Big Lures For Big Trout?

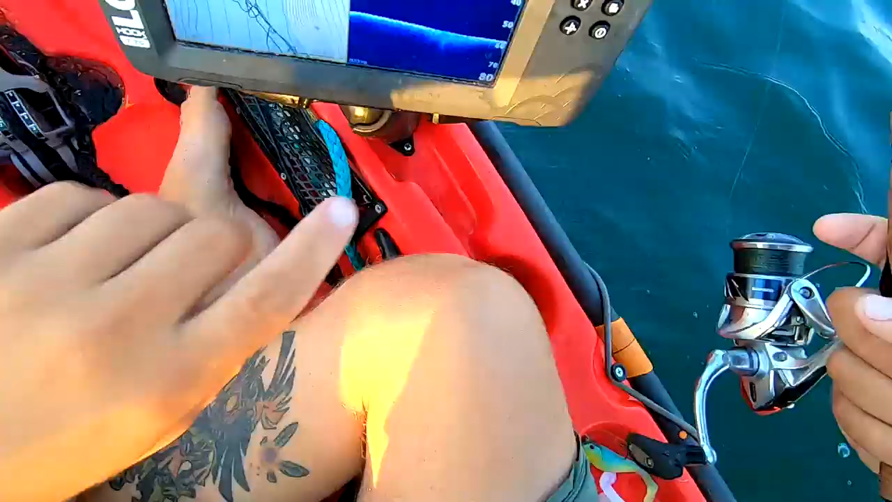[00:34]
For some bait here on down scan. You see it? A little patch. Let's see if anyone's home on it. Sometimes there's some fish on bait. Bait's always a good place to stop.
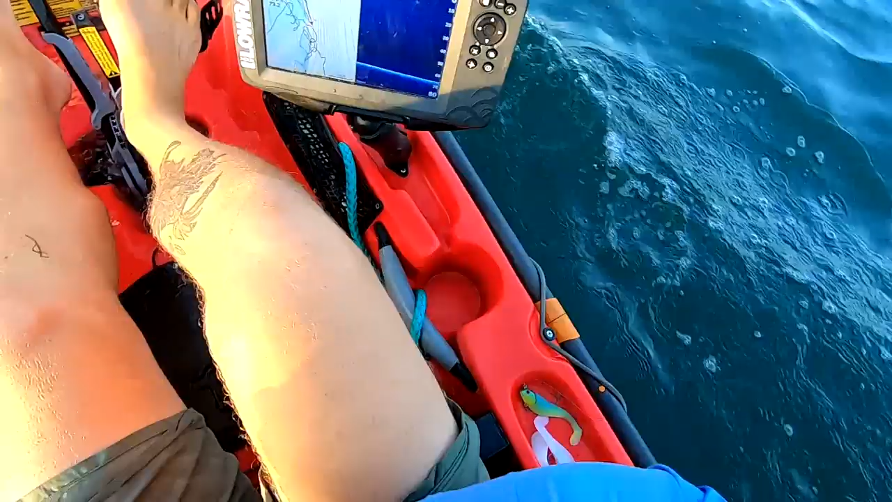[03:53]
More bait, but more or less looking for a fish cruising, roaming these deep flats here. 66 feet. Not making a stop till I see something, man. That's how I'm gonna do it. Got him. Bow to the cow. Bow to the chicken.